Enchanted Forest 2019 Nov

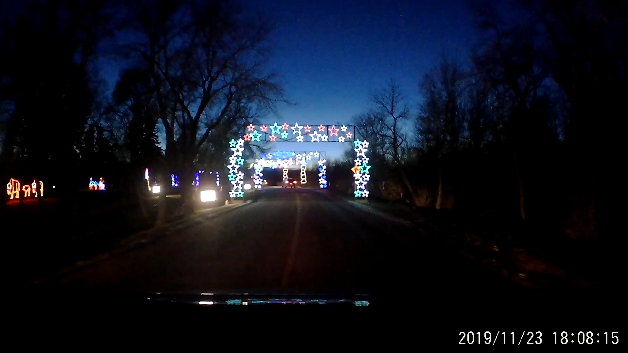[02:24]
Are we done? Oh, we are not done crossing the lights. Ooh, here, that's the penguin fishing. Da, da, da, da. You need